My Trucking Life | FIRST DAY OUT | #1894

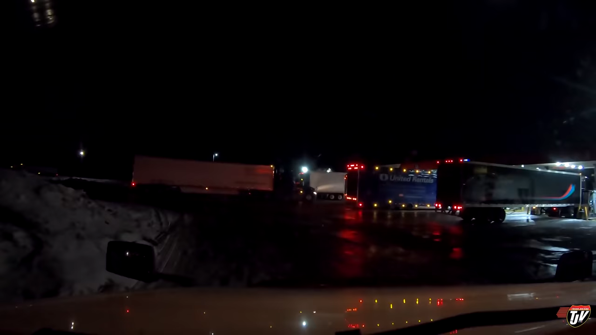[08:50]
All right. Okay, I'm going to go right in here. I don't want to drag my trailer over the pumps. I'm going to cut it nice and wide without hitting this guy.
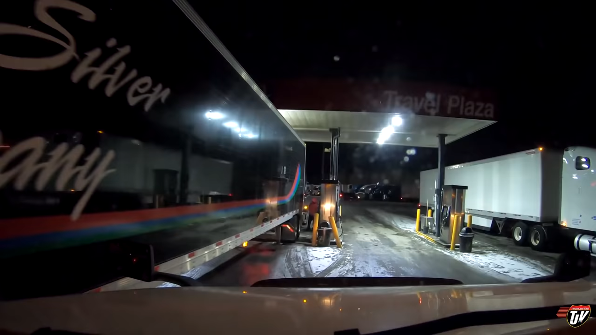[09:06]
It's always chaos here.
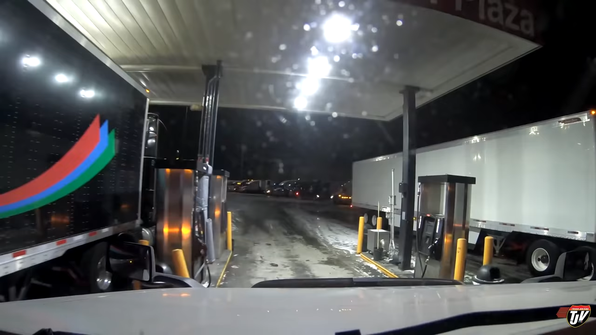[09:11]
My reload is in Illinois. So it's going to get warmer before it gets colder. So I don't need to put any anti-gel additives in my fuel today. So we made it down here to Albert Lee, Minnesota. Right at the border with Iowa. Uh-uh. We're going to the right.
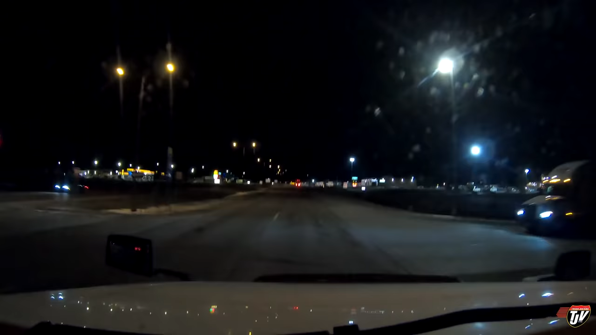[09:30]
Going to this big Petro. I'm going to spend the night here. It's a little cold tonight. So I want to make sure that I stop at a place like this where I can get help if my truck decides it doesn't want to run anymore in the middle of the night. They've got this big truck service center here. It's a big parking lot. There'll be plenty of parking. And it's about three and a half hours to our customer from here. I have all day tomorrow to deliver this lumber.
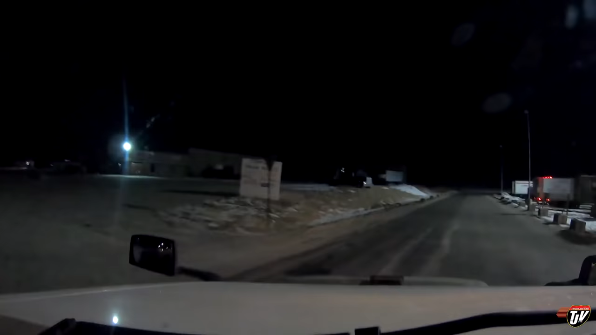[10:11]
But then I've got another four hours from there down to my next customer where I only got to be there the following morning at 10 a.m. I've got plenty of time. We're going to take her easy.
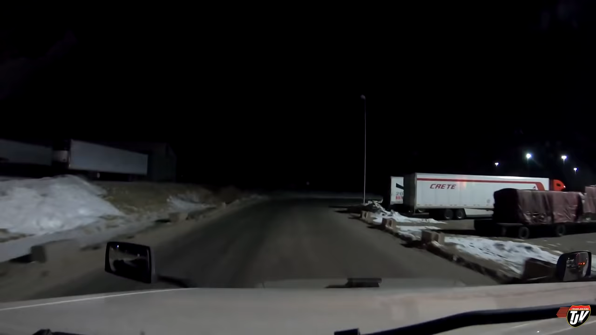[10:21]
Lots of parking here. That's fantastic. Hoping I can find a spot where I can be out of the way with no neighbors. Make a U-turn if possible. Because I like neighbors. I'm a neighborly neighbor. But when I'm trying to sleep... Is this Dad? Dad? Is that you? No, that's not Dad. Dad's up in Alberta. What am I talking about? The truck is just like Dad's. So it says no parking there.
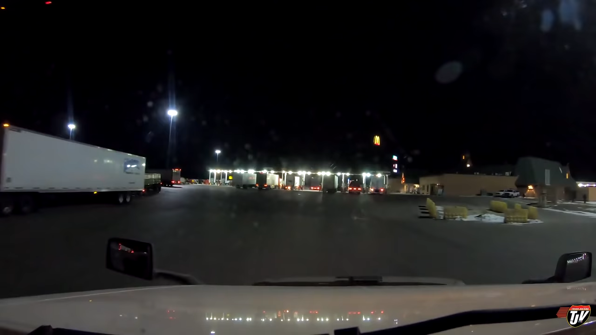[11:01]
The front of it's facing away from us so it doesn't look as fancy from back here. But trust me, it's fancy. Where am I going to park? I don't want to park too far away from the building. But I'm not paying to park either. You know what I'm saying?